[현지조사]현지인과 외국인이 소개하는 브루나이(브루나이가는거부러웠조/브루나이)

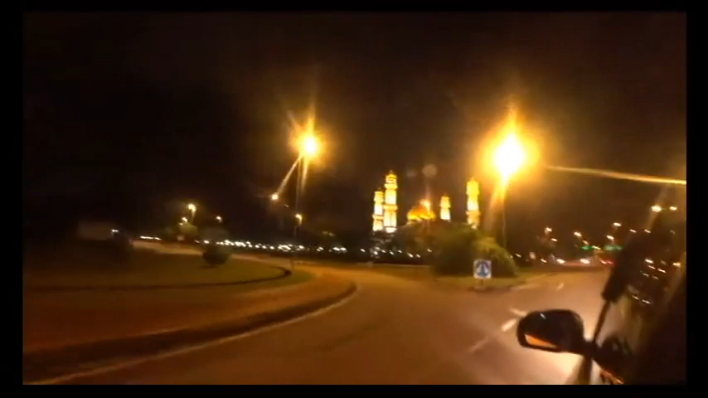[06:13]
집으로 돌아가는 길, 브루나이 건물들이 매우 낮아서 일본처럼 지진 때문에 낮게 지은 거냐고 하피지에게 물었습니다.
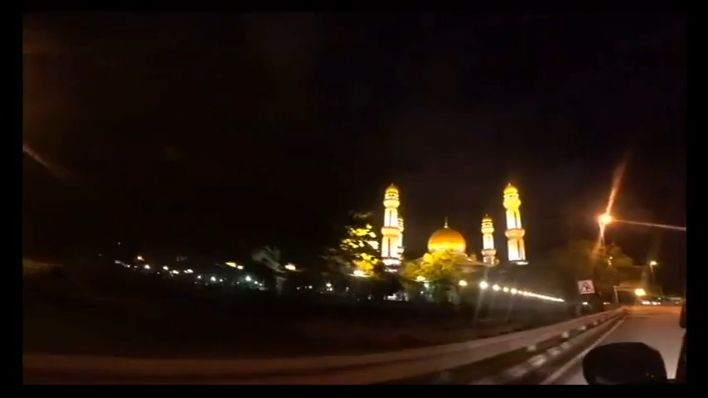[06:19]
하피지는 브루나이에는 하산을 볼케아 모스크보다 건물이 높으면 안 된다라는 규정이 있다고 말해주었습니다.